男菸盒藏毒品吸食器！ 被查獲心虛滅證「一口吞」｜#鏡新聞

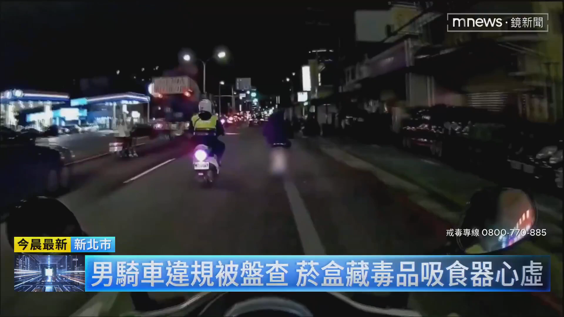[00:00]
发现可疑机车路过，巡逻员紧油门催泪，前后包夹将骑士拦下。 你的放后镜呢？